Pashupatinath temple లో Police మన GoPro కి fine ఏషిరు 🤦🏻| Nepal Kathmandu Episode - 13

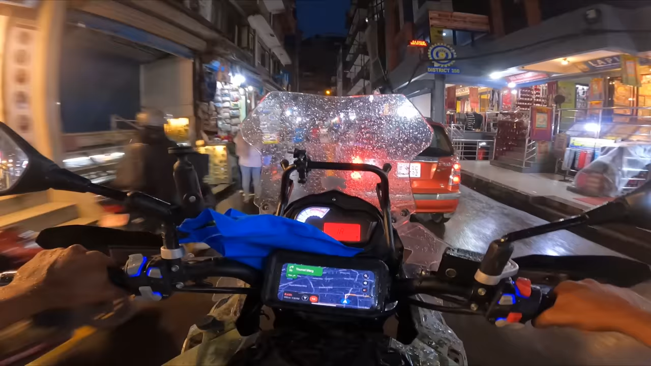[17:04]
అరే ఇదేం ట్విస్టరా భయ్, దగ్గరకు వచ్చిన తర్వాత వర్షం అక్క జరుగు. ఇప్పుడు స్ట్రీట్ ఇట్లా కనిపిస్తుంది కదా, రాత్రి కాగానే మొత్తం బంచిక్ స్ట్రీట్ అయిపోతుంది ఇది.